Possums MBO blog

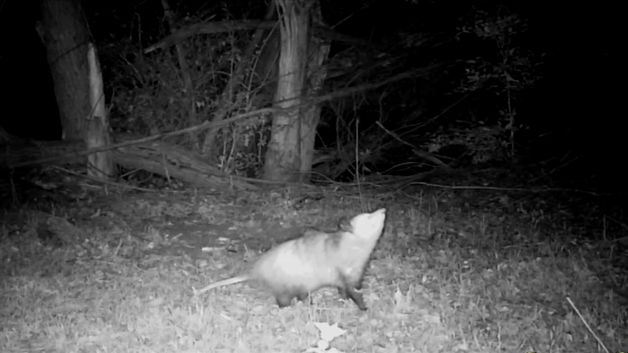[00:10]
They're dumb, with brains the size of walnuts. But they are surprisingly able to make their way in the Kansas outdoors. In good habitat, they are plentiful – up to 300 per square mile, or about one possum for every two and a half acres.
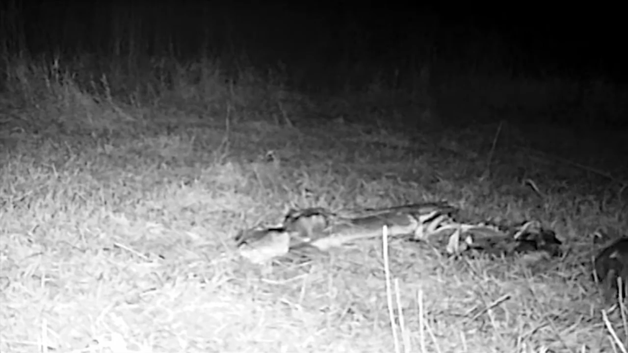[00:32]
They eat literally anything, especially if it's dead or stinky, and they usually get it all over them. Nasty.
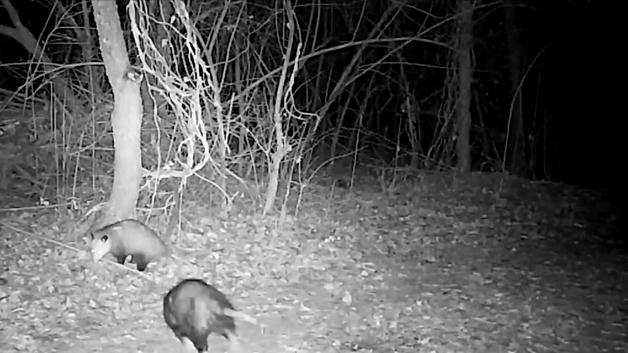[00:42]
They're basically nocturnal, so you won't see them much in daylight. Few things are scared of them, but like me, most give them wide passage.
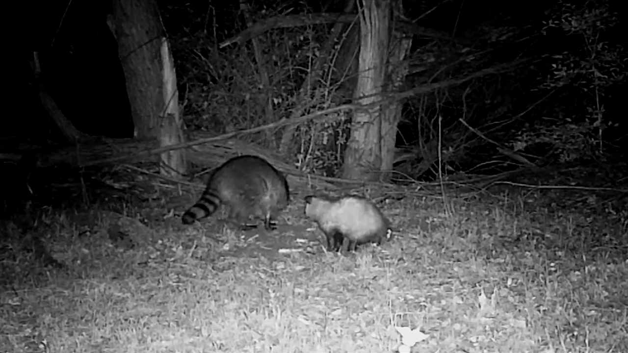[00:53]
Even larger raccoons might defer around a meal. Possums have 52 teeth, the most of any American mammal, and every tooth has stuff on it that could use some toilet paper. Yikes. Don't count on them to play possum and pretend they're dead. First, they'll probably bite. And they can be fairly aggressive.
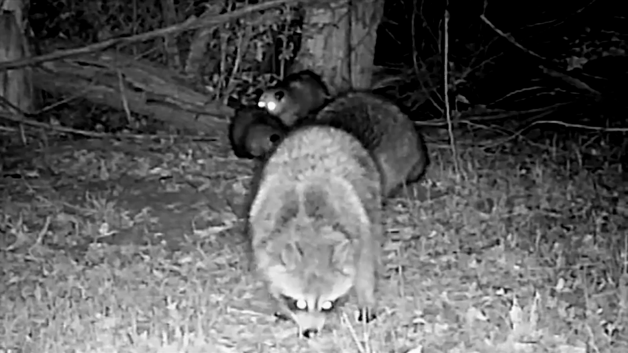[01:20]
Don't chance it with these four-legged equivalents of buzzards. Get mixed up with a possum, and you'll probably need a bunch of shots.
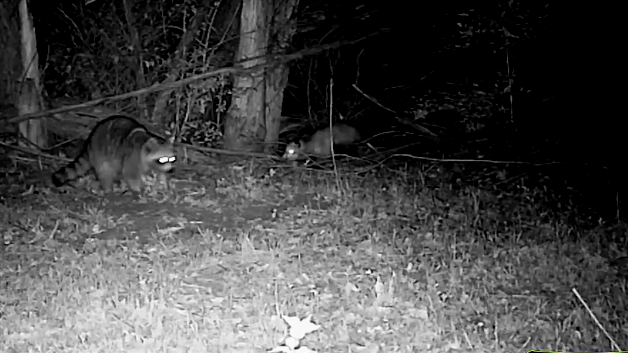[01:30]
But hey, look at this. A possum on point. Maybe I could make him a bird dog. Nah. I'm Mike Blair in the Kansas Outdoors. Speaker 2 Buffalo Air 1 21 72 72 22 Night Outdoors 24 24 25